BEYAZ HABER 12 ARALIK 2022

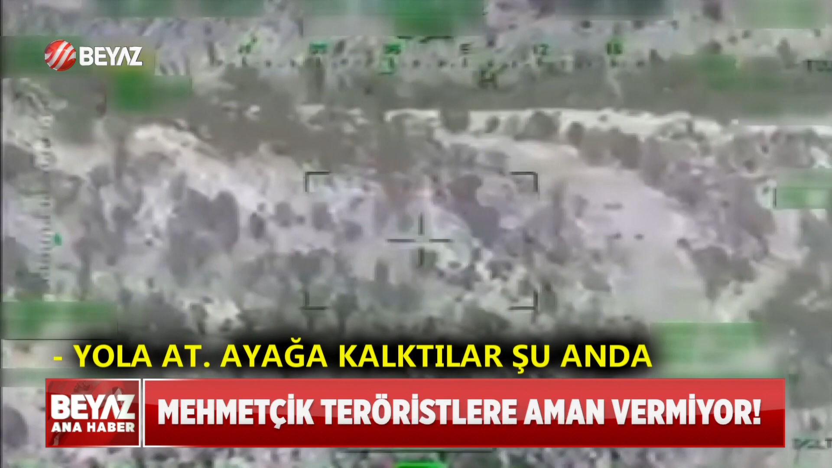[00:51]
Ayağa kalktılar şu anda. At. Atıyor. Yola at. Atıyorum komutan. Yolun yukarısına doğru at. Atıyorum. At. Yukarı. Altından bir şey çıkarıyor.
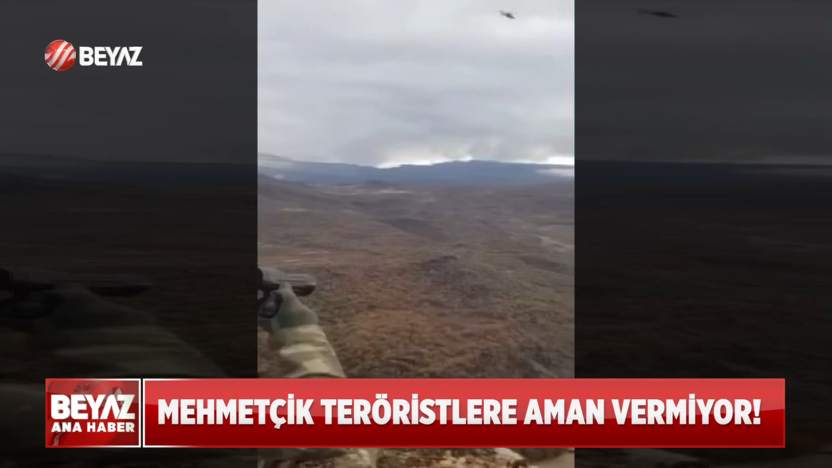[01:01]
Irak'ın kuzeyindeki nefes kesen bu operasyonda saldırı hazırlığındaki PKK'lı 4 terörist köşeye sıkıştırılınca işte böyle teslim oldu. Teslim ol!
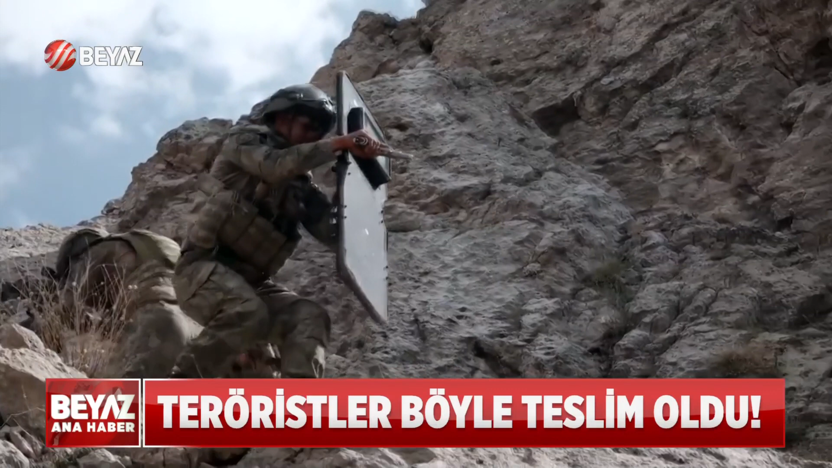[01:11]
Kahraman Mehmetçiğimiz, Irak'ın kuzeyindeki Pençekilit operasyonu bölgesinde 4 PKK'lı terörist tespit edince hemen operasyon başlatıldı. Teslim oluyorlar şu anda.
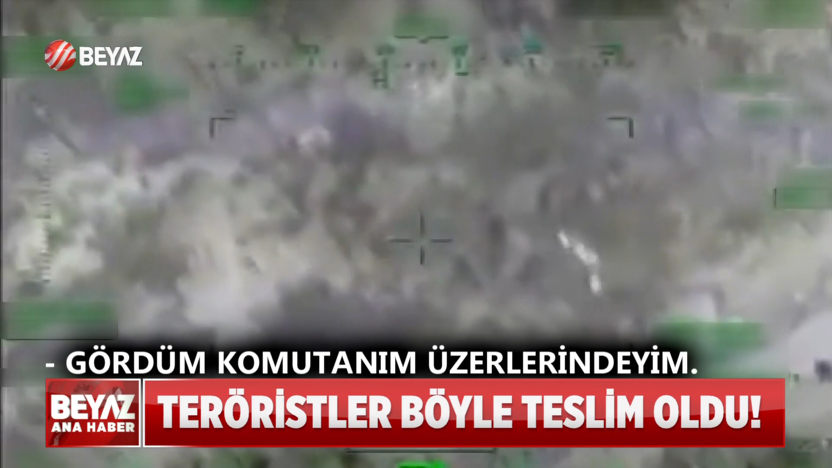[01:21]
Gördüm komutanım, üzerlerindeyim. İkisi yola indi şu anda, tamam. Mehmetçiğin telsiz konuşmalarının da yer aldığı görüntülerde köşeye sıkıştırılan teröristlerin kaçmalarına engel olmak için kaçış yolları
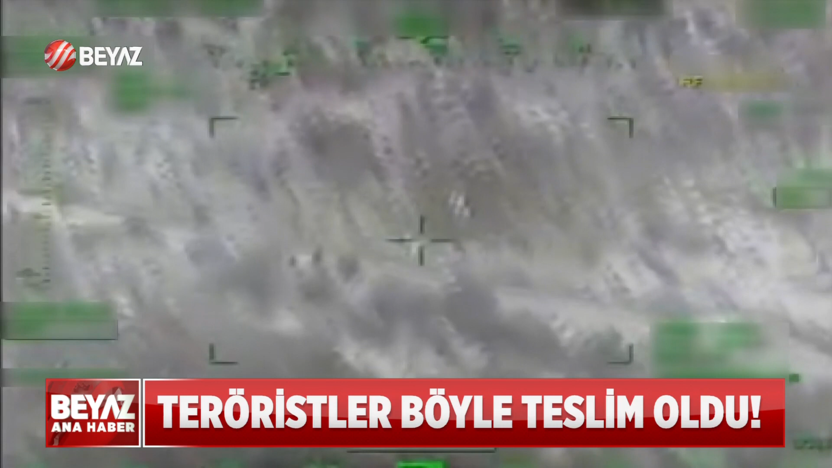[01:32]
Atak helikopter tarafından sürekli ateş altında tutuldu. Yola at. Ayağa kalktılar şu anda. At. Atıyorum. Yola at. Atıyorum komutanım. Yolun yukarısına doğru at. Atıyorum. At.
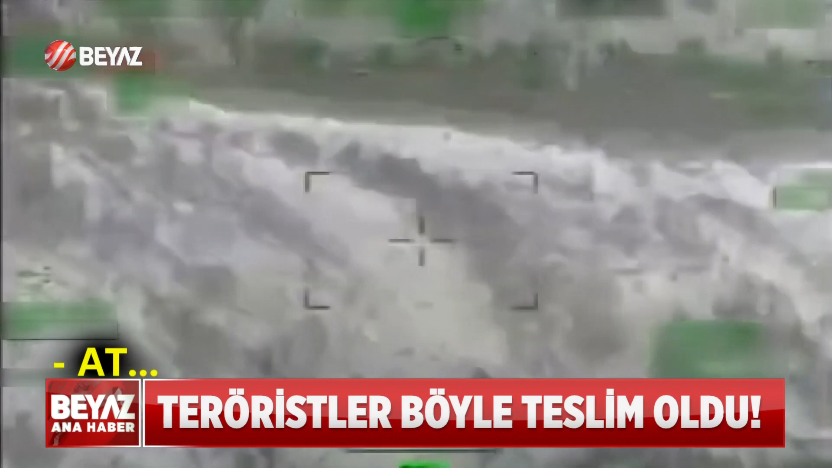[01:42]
Yukarı. Havadaki ve karadaki Mehmetçiğimizin birbiriyle koordineli gerçekleştirdiği operasyon sonucunda kaçamayacaklarını anlayan teröristler silahlarını bırakarak teslim oldu.
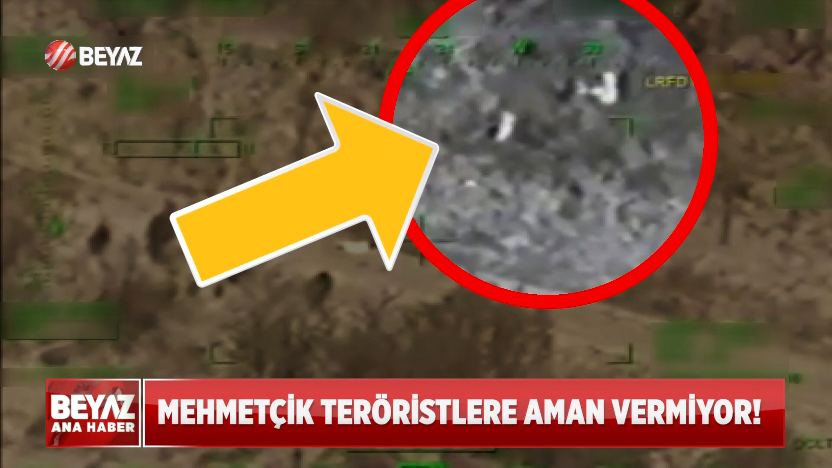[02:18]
Teröristler için kaçış yok, tek çare Türk adaletine teslim olmak vurgusu yapıldı.